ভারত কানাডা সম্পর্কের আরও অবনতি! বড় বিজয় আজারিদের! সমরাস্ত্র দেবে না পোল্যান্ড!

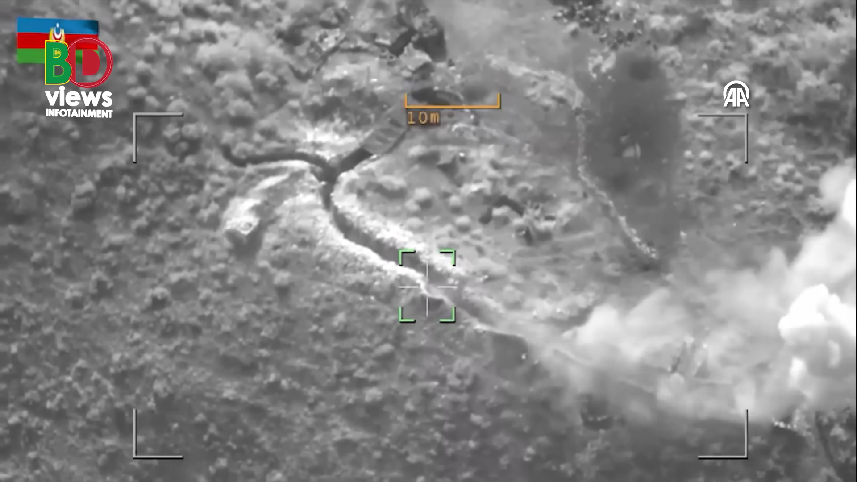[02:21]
नागर्नो काराबाखे मिलिश्या बाहिनी मोंगल बार हमला चालाई आजरबाईजानेर पुलिशे रेक्टी गारीते एबोंग चार पुलिश कर्मो करता
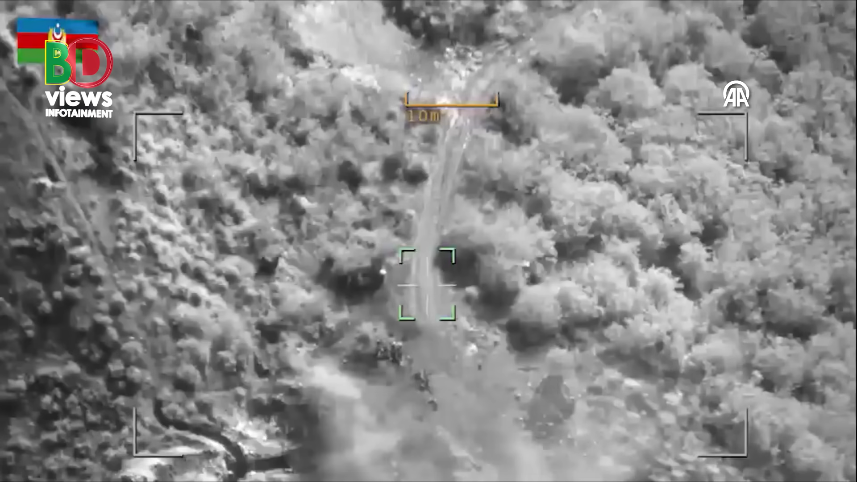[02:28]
घटना स्थले निहतो है एर परपरी आजरबाईजान तिब्रो हमला शुरू करे काराबाखेर आर्मेनियान पॉन्थी जुधा देर बिरुद्धे